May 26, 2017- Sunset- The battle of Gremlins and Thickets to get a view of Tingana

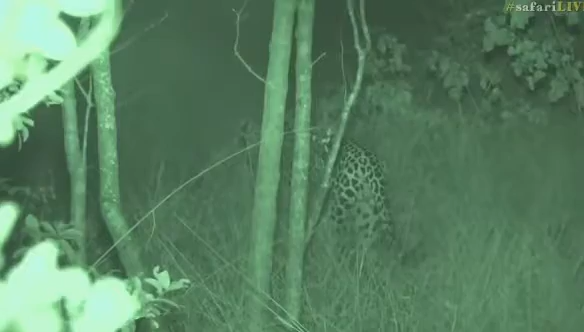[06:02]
Also, he's crossed the cut line now into Simambili, so we can't keep up with him anyway. But that was horrific. Thanks, Sips.
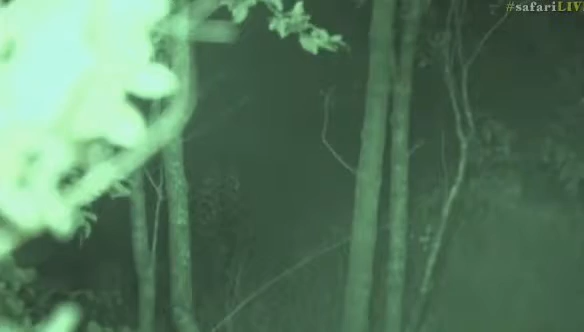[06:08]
So, here we go. We're going to just watch him saunter off into the darkness, because unfortunately, that's as far as we can go.
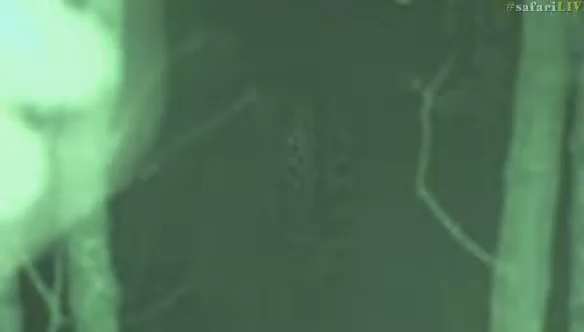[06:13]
But luckily, we got to see him one last time before he disappeared. I'm not sure Wendy is going to be okay from this experience. She may have hit one or two logs on her way.
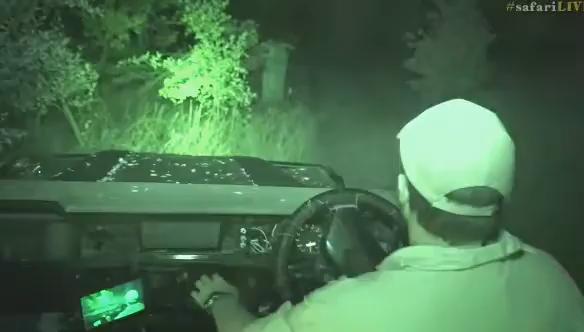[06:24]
Now, I'm going to try and see if I can't just quickly get into the road and just check her out, because I think we might have lost the bar to our high-left jack, which is not ideal. Poor Wendy. The things we do to her just to show some animals every now and then, she really does get sort of a bit punished. Now, Tingana's already so far out of the way that I can actually just quickly jump off now and check if I still have my high-lift jack bar,